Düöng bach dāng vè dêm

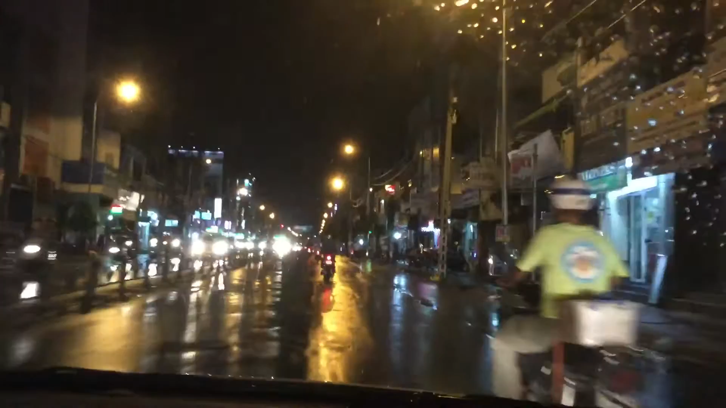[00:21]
Nhà bên đâu phải đường này, đường bên điện phủ. Đường này tới nhà Ngọc Quẹo rồi, đường này đường Bạch Đằng rồi.